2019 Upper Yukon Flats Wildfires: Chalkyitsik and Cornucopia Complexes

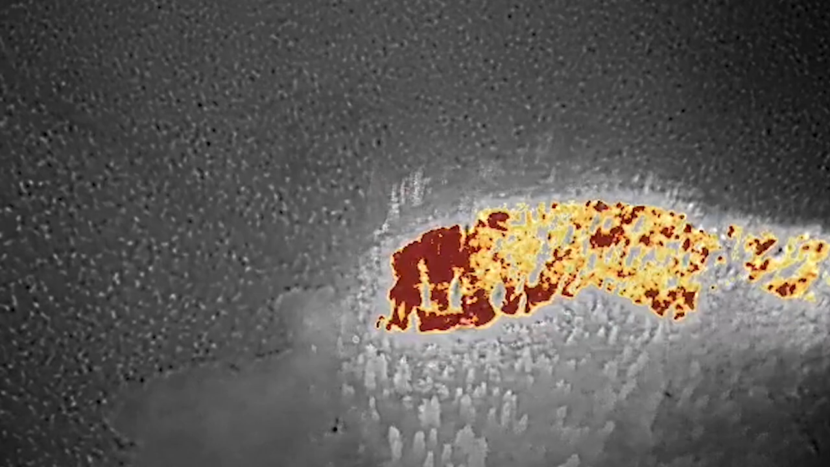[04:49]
there's a lot of heat in this area that they hadn't really realized, and it had it not been for the drones, you know, things could have maybe gone a different way for us.